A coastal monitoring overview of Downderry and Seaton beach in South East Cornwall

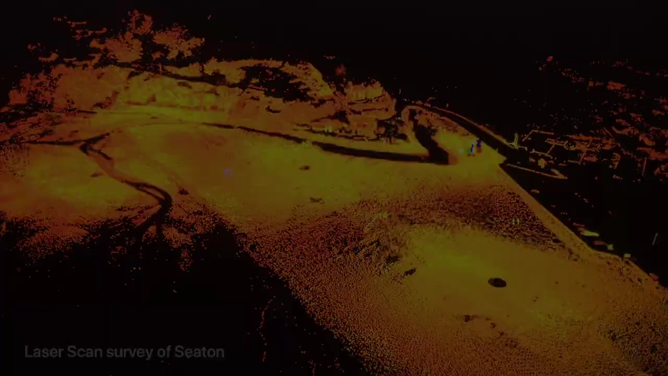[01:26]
we can measure the height of the beach along specific profile lines during a spring low tide.